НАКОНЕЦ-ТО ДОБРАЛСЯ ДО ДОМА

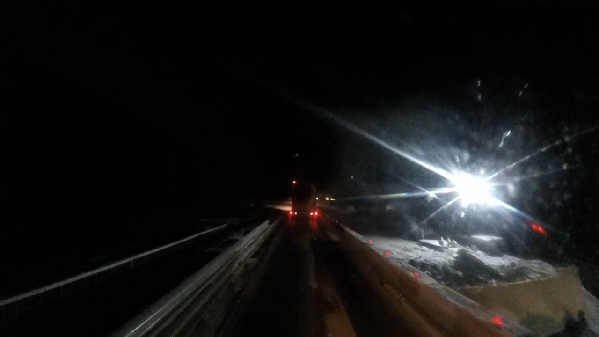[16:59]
Видели, блин, и века, по-моему, была эта фура, короче, вообще лепешка, просто лепешка, голова, два наша, хотя бы водитель жив остался, представляете?
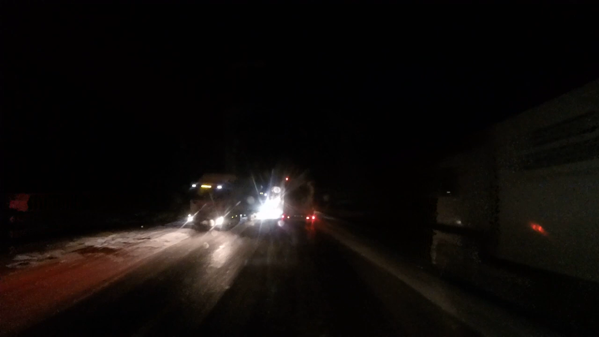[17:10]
Реально жестко. Дорога. Заехать можно. Офигеть. Блин, ну сейчас, конечно, пробка здесь капитальная. Ну а что делать? Мне надо было на Минске, но мне это... В Челябинске уходить на Шаленство раньше, блядь. Ничего не понятно. Уже давно в Сургуте был. Проскочили, ладно, все, едем, ребят.
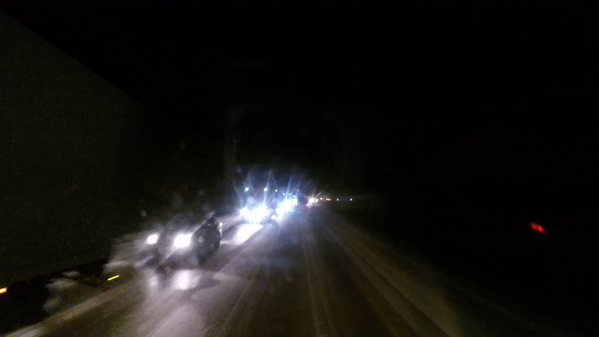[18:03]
И влетел он с моста, короче, капитально, ребята. И главное, бы никого не зацепил. Блин, не знаю, кто смотрит видео, если кто знает, напишите в комментариях. Жив там водитель остался, нет, то, ну, может, раньше меня здесь ехал. Капец, ребят, это жестко. Будьте внимательны, ребята, будьте внимательны. Все, я еду потихонечку. Пробка, капец, нереально длинная.
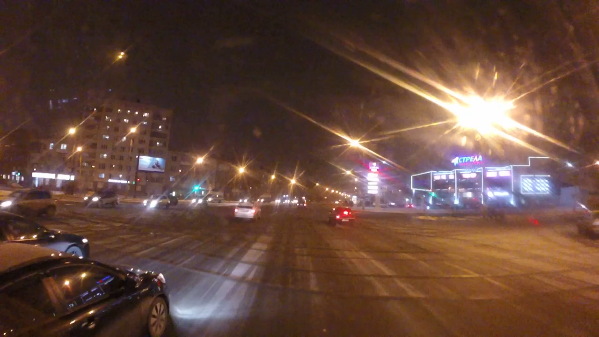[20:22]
Ребята, ну что, поздравьте меня. Я в Челябинске. Я в Челябе, ребята. Капец, конечно, город. Я его очень сильно забыл, так как я уже давно в нем не был. Снега как такового нету, видите, вся дорога сырая, все в реагентах. Здесь, короче, сыпят реагенты, уроды.